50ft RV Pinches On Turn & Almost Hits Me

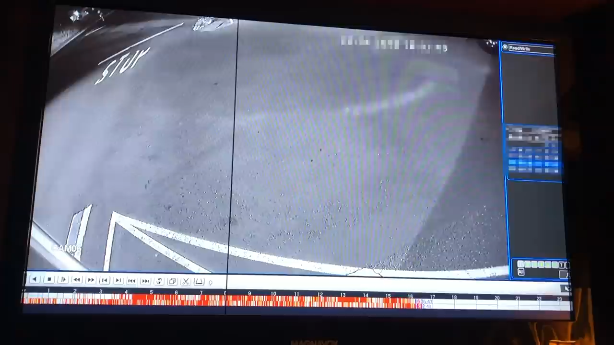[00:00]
Yeah so this is right outside the front of my RV here in this spot and what you've got is like a 45 or maybe 48 foot big RV making a sharp hard left.
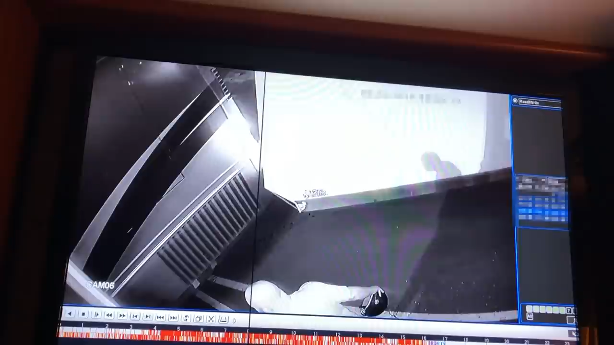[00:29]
That's me standing out there like dude what I'm yelling at him right now bro you're messing up your trailer in your RV and wow.
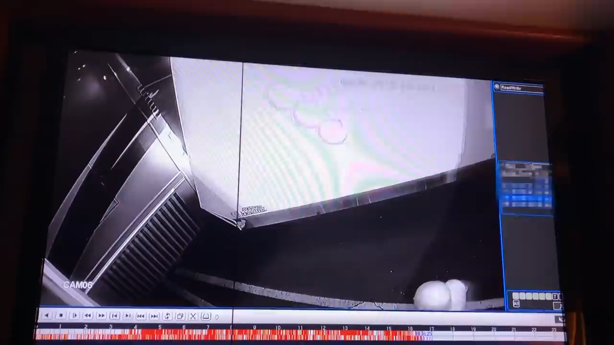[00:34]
I guess he couldn't hear it or feel it and then when he started going forward more you can obviously see the corner of my RV there dude you got nowhere to go.
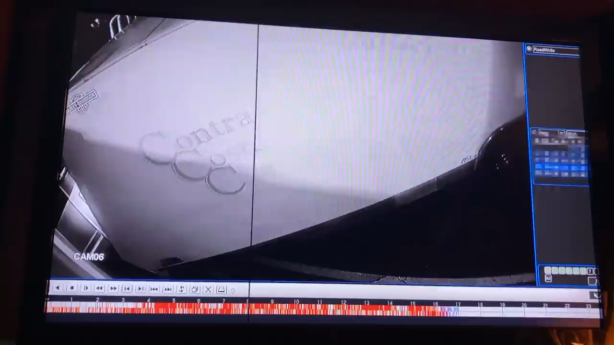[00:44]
So I went I ran around to the other side and yelled at him and got his attention and said you aren't going to make this turn what are you doing. Very close call and it scares me to death that people like this are on the road clueless.